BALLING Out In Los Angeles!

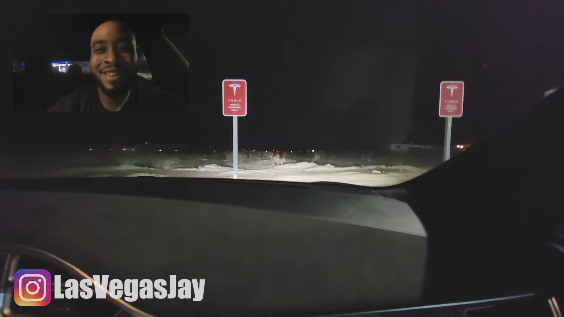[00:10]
a last minute tesla road trip to la from las vegas so thank you guys for watching this video and uh right now we're at eddie world eddie